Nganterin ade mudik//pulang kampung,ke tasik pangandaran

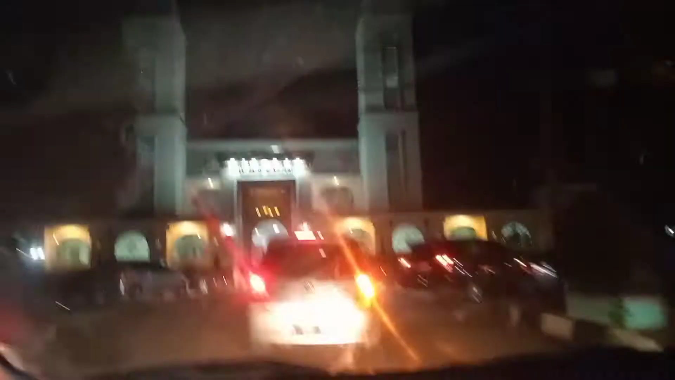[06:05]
Kita baru nyampe alun-alun Paneglang ya.
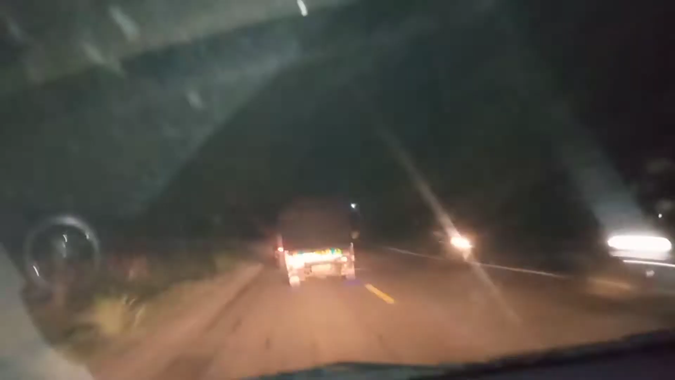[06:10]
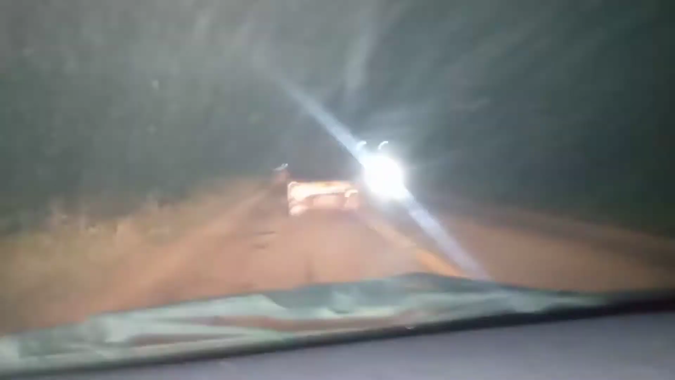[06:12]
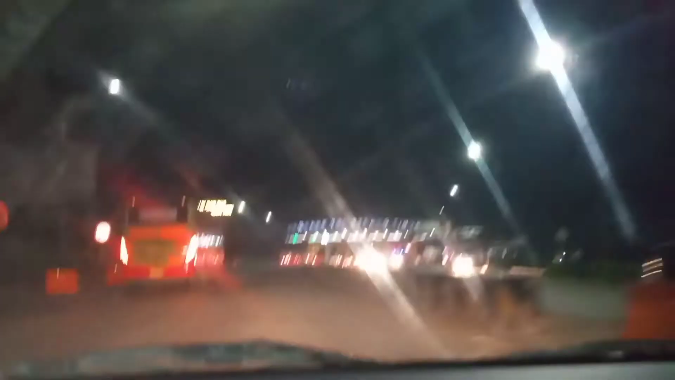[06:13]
Teman-teman, kita mulai masuk tol ya.
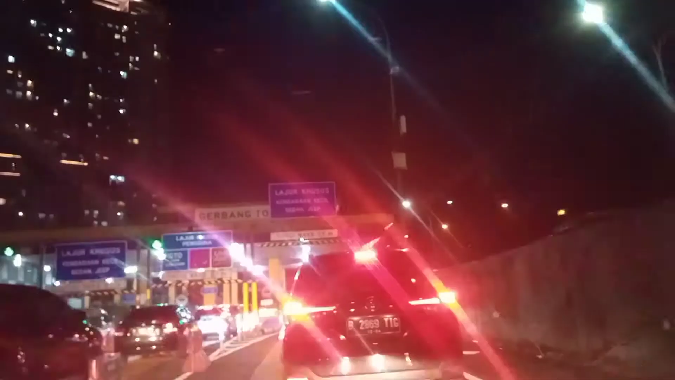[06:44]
Teman-teman, kita nasinya di Tomang ya. Masih jauh.